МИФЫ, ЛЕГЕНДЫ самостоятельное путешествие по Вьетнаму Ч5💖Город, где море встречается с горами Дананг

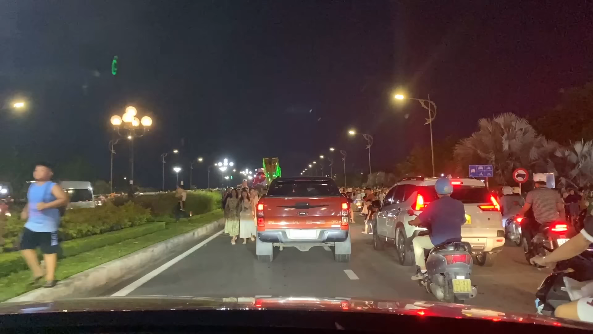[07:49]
По рейтингу город для жизни среди вьетнамцев занимает лидирующие позиции.
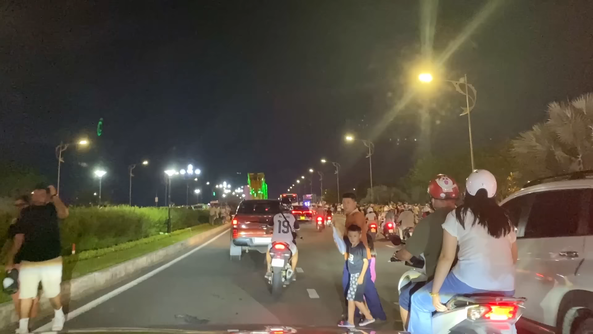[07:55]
Друзья, посмотрите, какая вообще прелесть. Старый мопед Хонда.
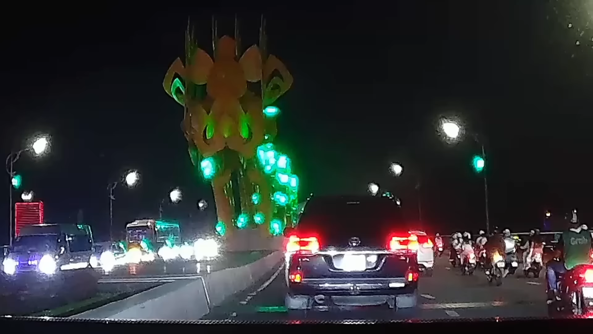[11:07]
и до сих пор в городе существуют различные памятники и символы, связанные с драконом.
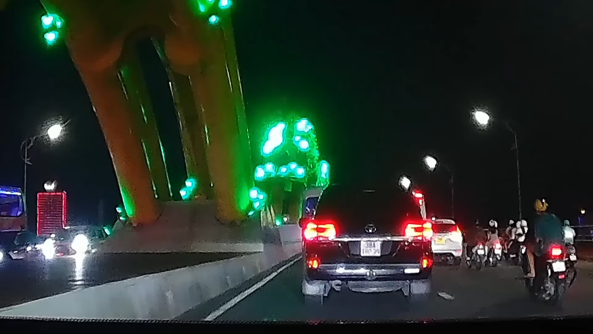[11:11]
Это также связано с мостом дракона, который был открыт в 2013 году.